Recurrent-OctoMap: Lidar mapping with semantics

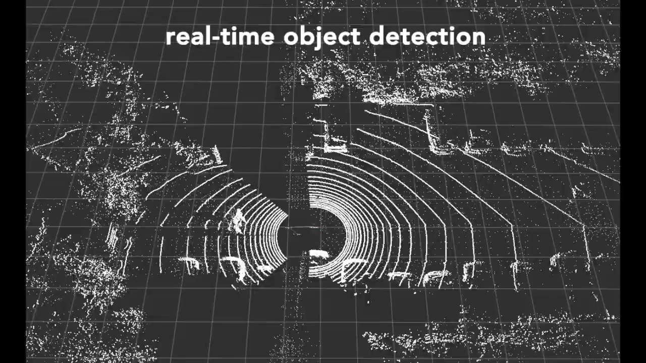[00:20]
The detection is running in real-time.
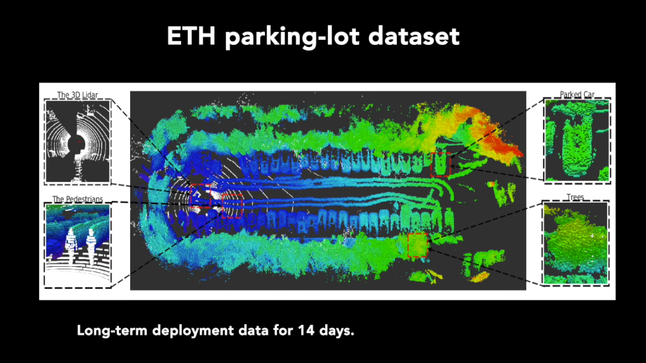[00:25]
The ETH parking lot dataset is used for training and validation in this research.
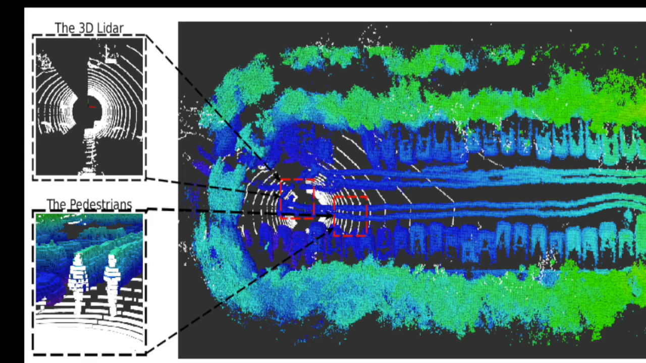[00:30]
In each session, there are pedestrians, cyclists, parked cars and trees.
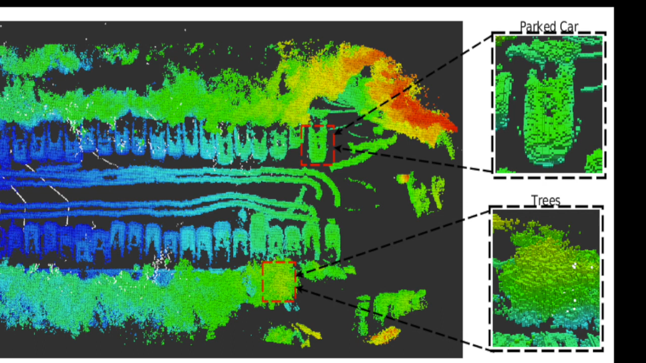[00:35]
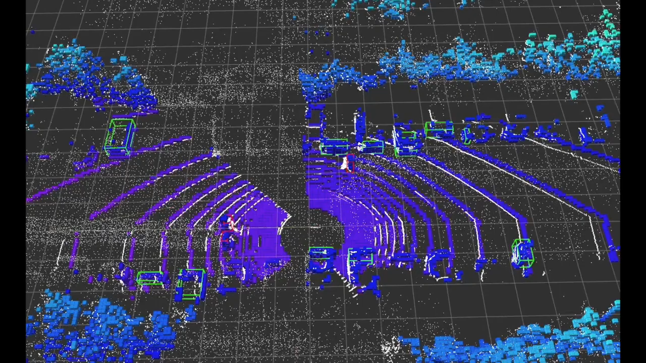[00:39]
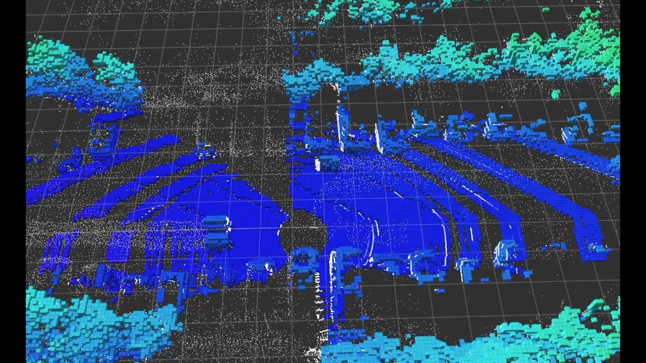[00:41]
The long-term data is associated via LIDAR odometry.
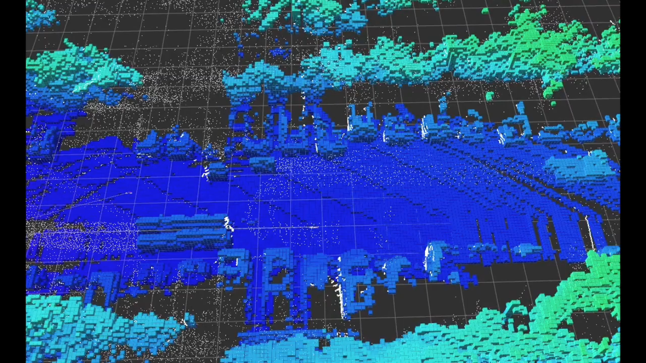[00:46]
The Octomap is used to maintain the map in a long-term fashion.